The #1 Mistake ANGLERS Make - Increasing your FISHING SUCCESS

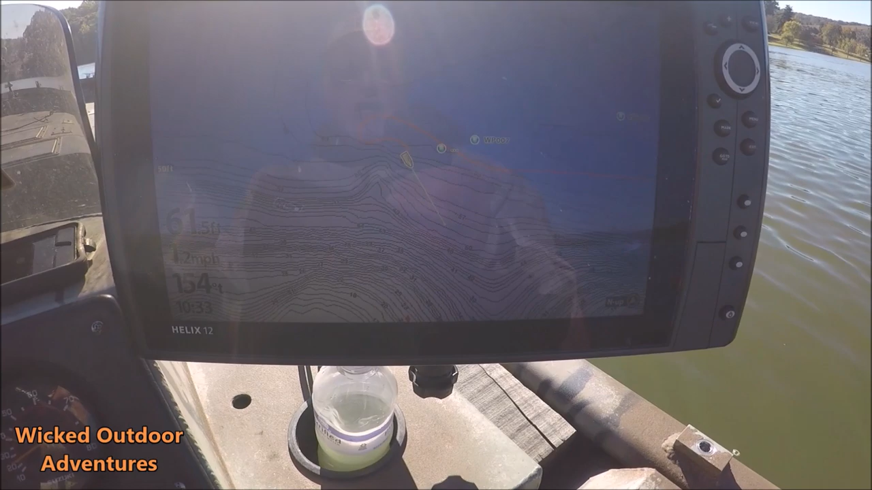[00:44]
This is the Lake Master card I have in here. I got a couple of waypoints right here. You can see I've got one here and I've got one here. Both these waypoints represent underwater rock piles, as you can see here. And these rock piles hold big fish, particularly when there's current.
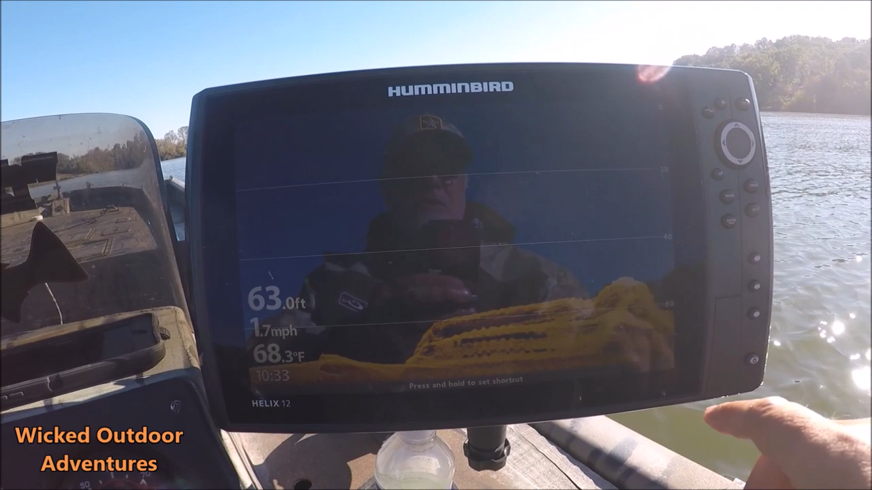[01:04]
On screen: depth 63.0 ft, water 68.3°F, speed 1.7 mph
You can see a rock pile right here on this waypoint, and then I've got another waypoint right here. We're going to go up to it. As you can see on the back side of this rock pile, there's fish on this side of the rock pile, and you can see there's some big fish right here on this side of the rock pile. If I came here and I wasn't marking any fish, then you know I wouldn't fish here. Trust your electronics, I'm marking fish. So I'm gonna go back up here to this other waypoint.
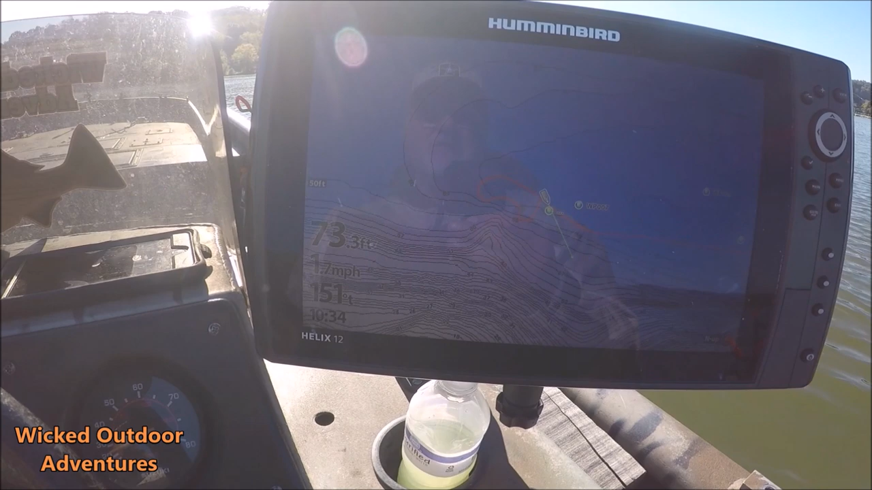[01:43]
On screen: speed 1.7 mph
Sorry for the bright sun this morning. You can see the rock pile there. You can see a real nice fish right here. Here's another rock pile. Got a big blue on top of this rock pile.
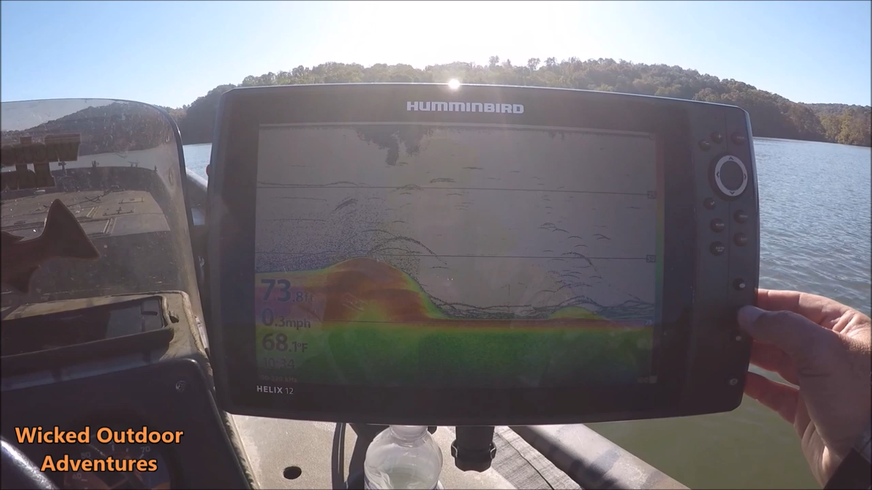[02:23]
On screen: water 68.1°F
And look at all these big old fish right here around that rock pile. I've got two rock piles right here. Look at all these really nice fish here are in and around this rock pile. So what I want to do is we have pretty good current this morning. I want to anchor up about right in here where I
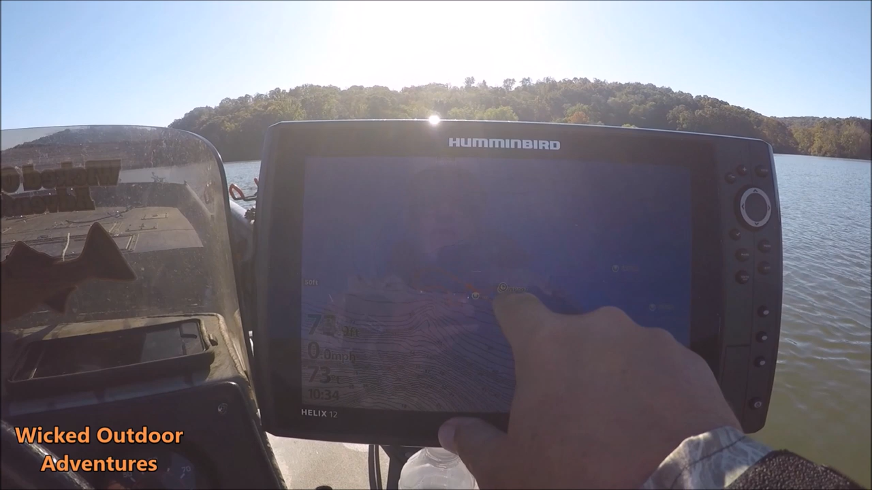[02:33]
can cast over to this rock pile and I can cast over to that rock pile. And then once I get anchored up, I'll take my cursor and I'll tell you how far away I am and I'll walk you through that. But let's get anchored up and let's get some lines out.
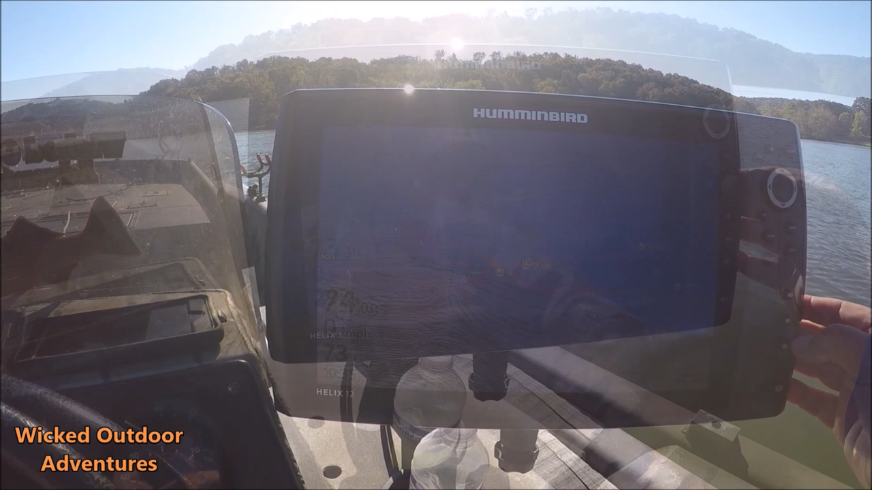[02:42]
Anchored up here, this is my boat. These are my two waypoints. The back of my boat is actually blowing, the way the wind's going, is kind of blowing towards these two waypoints. So what I want to do is I want to take my cursor right here. And from this rock pile, I am 45 feet.